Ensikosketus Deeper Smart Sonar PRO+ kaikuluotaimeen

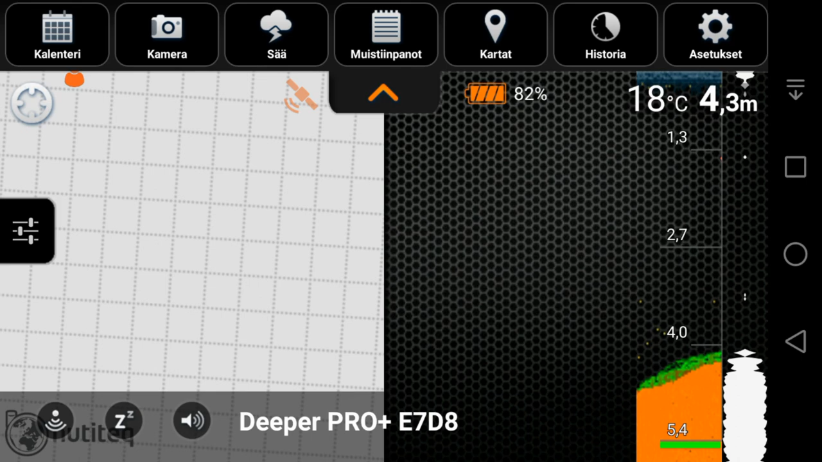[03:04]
On screen: depth 4.3 m, water 18°C
Ja tuosta ruvetaan nyt kahtomaan Se lähtee Skannomaan Jokkeen Ja näet tätä
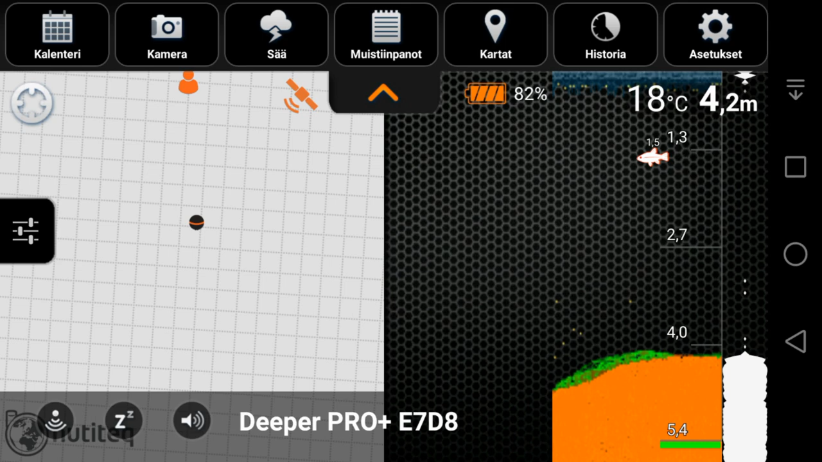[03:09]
On screen: depth 4.2 m, water 18°C
Siellä on 3.9
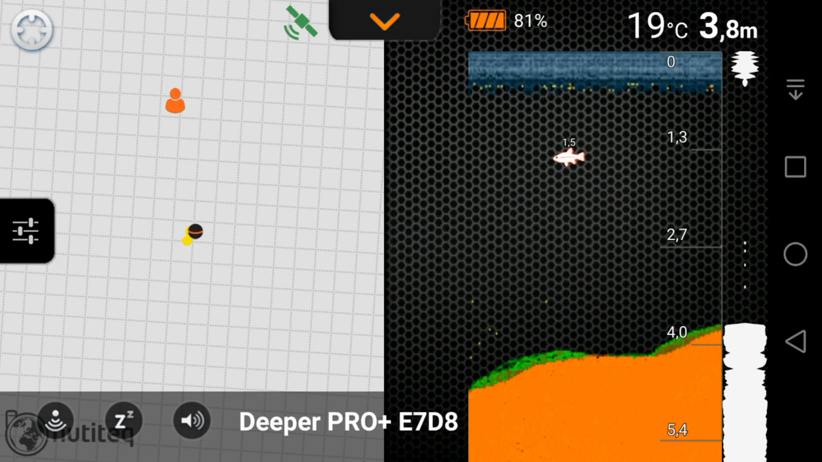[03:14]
On screen: depth 3.8 m, water 19°C
4 metriä vettä 1.5 metriä näkyy jo kalaa 2.7 metriä kalaa Veden lämpötila 19 astetta Ja minä olen sitten asettanut hälytyksen Että se hälyttää Jos sillä on keskikokoisia
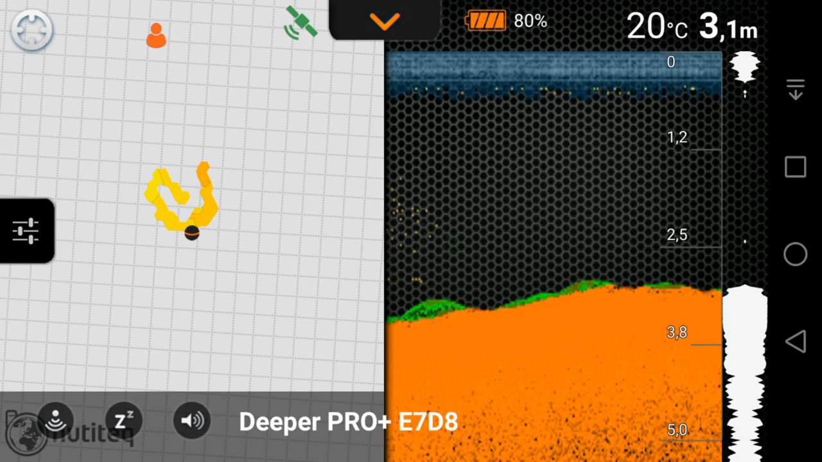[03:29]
On screen: depth 3.1 m, water 20°C
tai suuria kaloja Elikkä nämä kalat mitkä on nähnyt Ne pitäisi olla pieniä Pikkukaloja Luutavasti Noi ja tuota Nyt on diaper pois Ja vedessä Ja tieltä tosi hieman Sieltä löytyy kalenteri
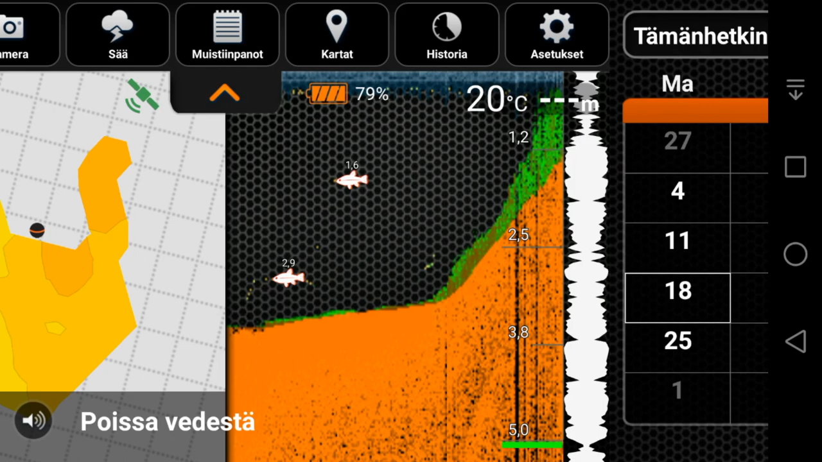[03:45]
On screen: water 20°C
Ja tuossa sivulla on sitten Sapkalakuvaakkeet pois Pieltä Näyttääkö sen tämä koko homma Kattavana alkeellisena
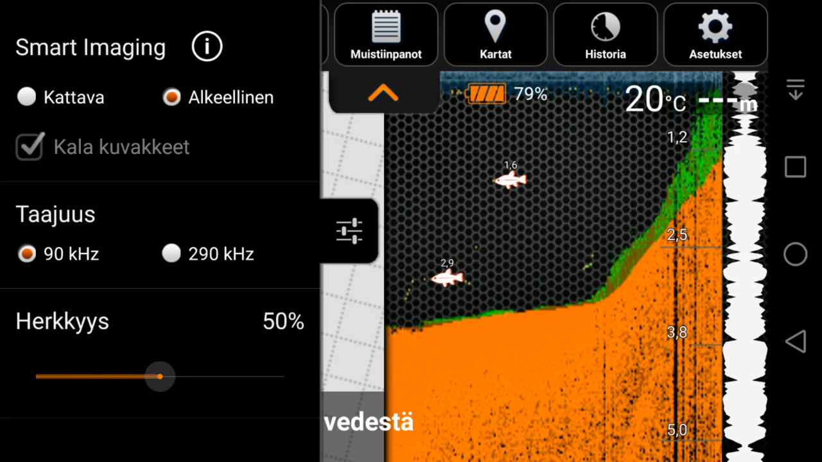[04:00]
On screen: water 20°C
Elikkä alakeellisena kun se laitetta Niin tuota Se muuttuu vähän sitten erinäköisesti Tämä Kattavassa se näyttää Niinku kaikki Kaiken informaatiota Ja se kannattaa melkein siinä aina olla Sitten siltä löytyy kamera Pystyy ottamaan kalaa sitä kuvia Ja se käännistää suoraan kamera Sää Tuossa se nyt ei ostaa syystä enemmän Mutta tässä näkyy säätiöt aina
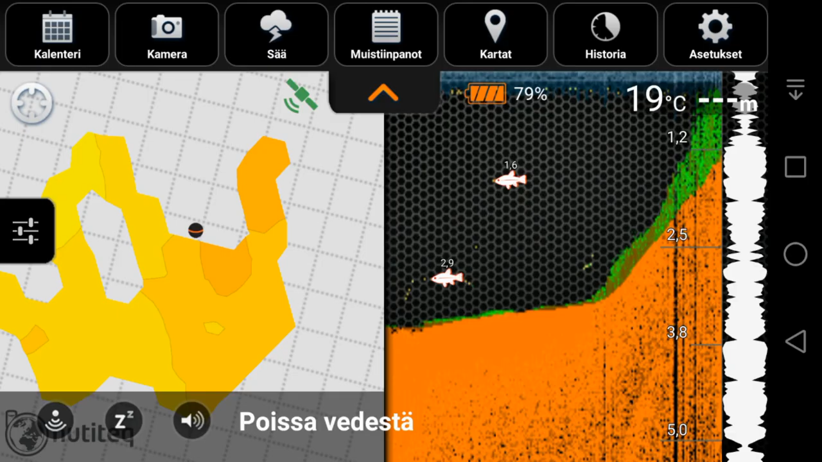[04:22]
On screen: water 19°C
Kaikki säätiinä Tuolla on muistiinpanot Ja ne pystyy vaikka laittamaan
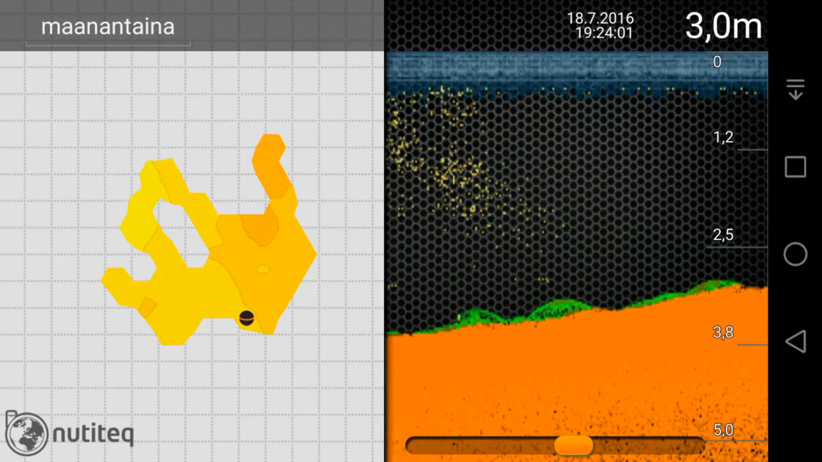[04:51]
On screen: depth 3.0 m
pystyy sitten kahtelemaan Että Mitä on missäkin paikassa näkynyt Ja
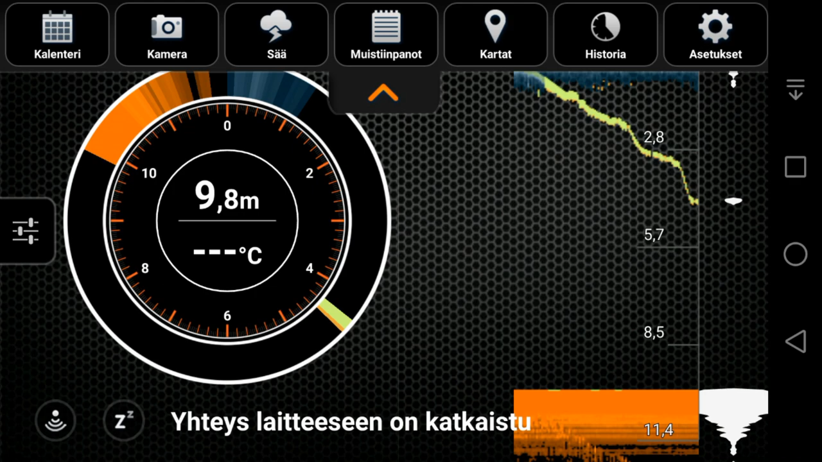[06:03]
On screen: depth 9.8 m
Vertikaaliikaksessa ja Se on talvella tosi kätevä kun pilikillä on niin Siitä näkyy samalla lailla kaiken informaatio
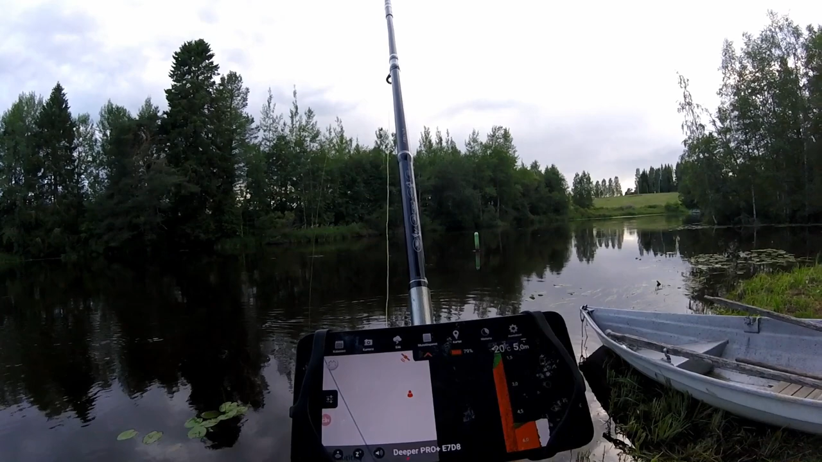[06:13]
Joo semmonen on ensikosketus Deepberg Ja tuota Sitä pikkuhilijoita se sitten opetellaan Ja tuota Näin siellä näkyy nyt Nelijäpiste Kaiken Nui pinnassa näkyy Siellä on pikkukalloa pinnassa Nyt näkyy paremmin Siinä ihan pikkukalloa Tuossa Vesirajan alapuolessa
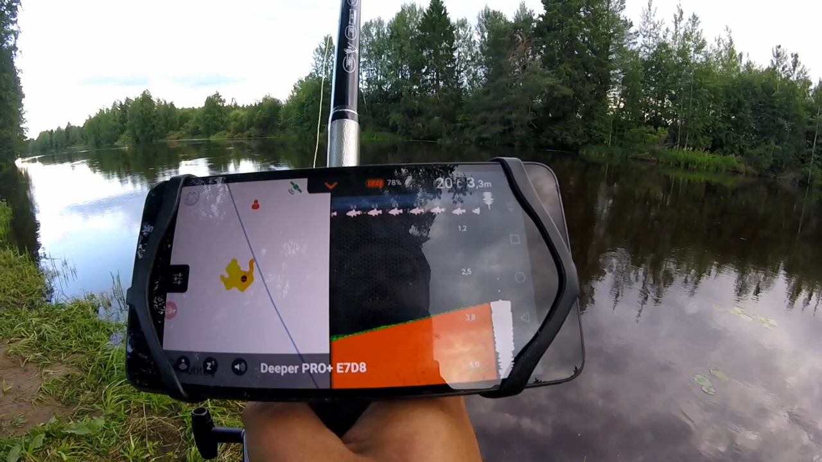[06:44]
Se on tosiaan kätevä laite ja Tuota Tämä on sitten aina Tuota mulla Kalastusreisulla mukana Ja pikkuhiljaa opetellaan Ja opittaa uutta ja näin Tuota Tämmösen laitteen hinta on tällä hetkellä Se tais olla siinä kolme ja puolensaa euron kieppelä Tämä uudemman versio Elikkä tämän plussa versio Ja se vanhempi versio Että kahensaa Kahensaa euron kieppelä